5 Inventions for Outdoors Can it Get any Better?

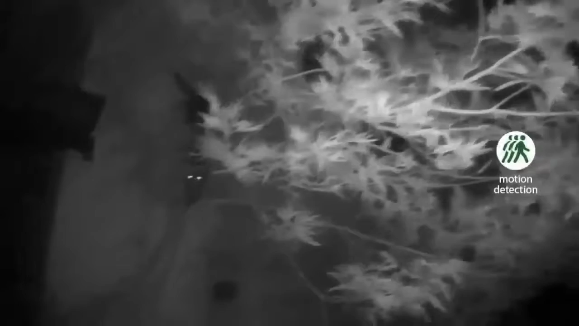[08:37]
Snooperscope is my night vision device.
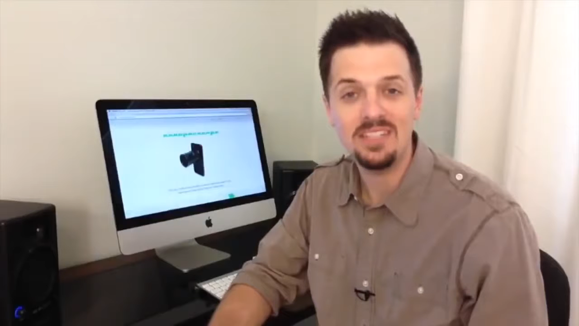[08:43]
Easy to install and easy to use. It enables me to see in low light conditions and in total darkness.
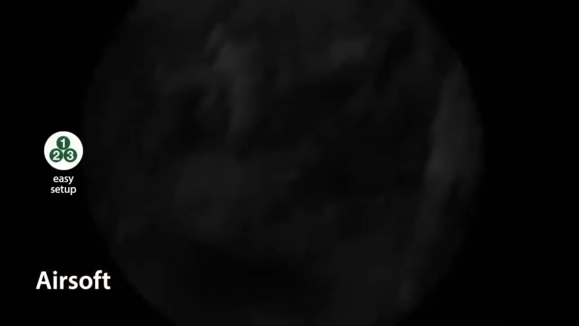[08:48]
And I can send wirelessly the image to my smartphone for display or video recording.
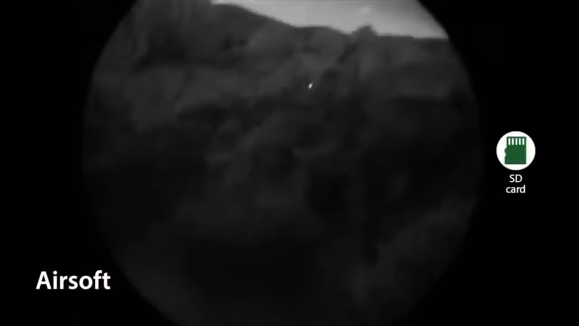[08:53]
Snooperscope is perfect for camping, caving, wildlife observation and surveillance.
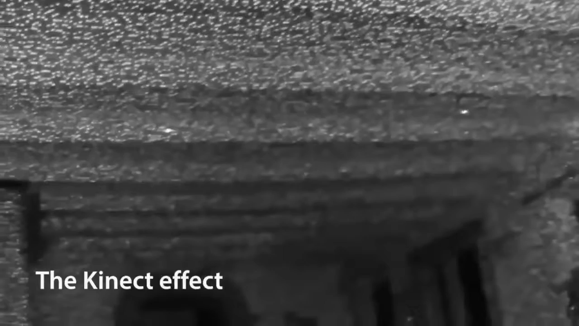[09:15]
Snooperscope has its own onboard power battery that provides up to four hours of active use.
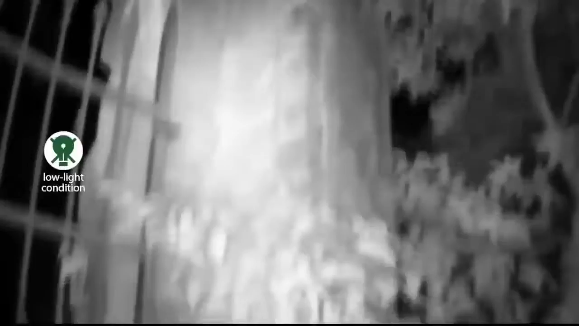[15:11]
Snooperscope enables you to see in low light conditions and in total darkness. I would love to see the night life of animals around this lake.
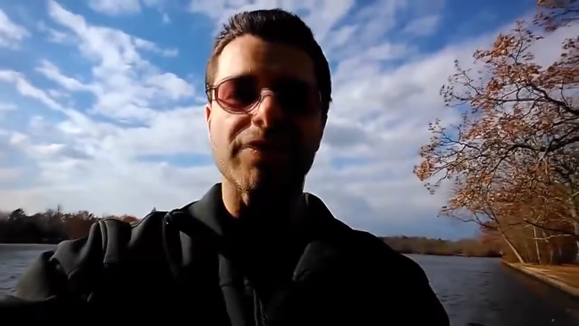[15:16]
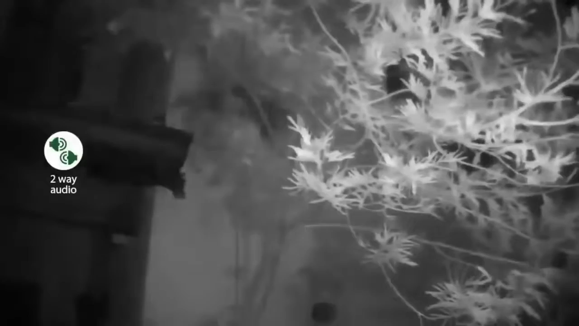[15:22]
Use Snooperscope to study the behavior of small nocturnal animals in total darkness. Snooperscope is my night vision device.